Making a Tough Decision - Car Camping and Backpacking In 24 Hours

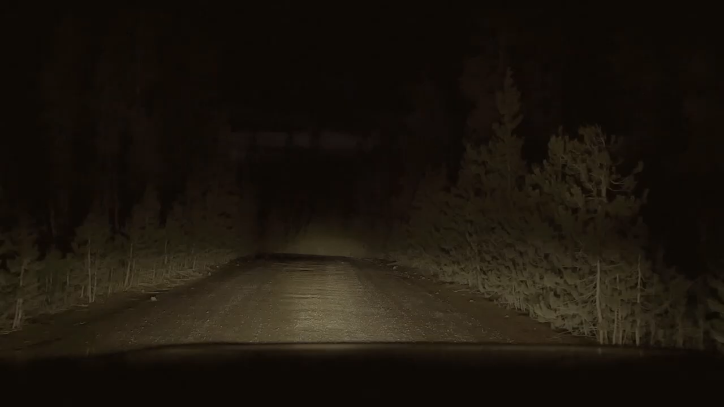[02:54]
our main goal is to drive near the trailhead and off the forest road we're gonna look for little uh places to camp in so this is a perfect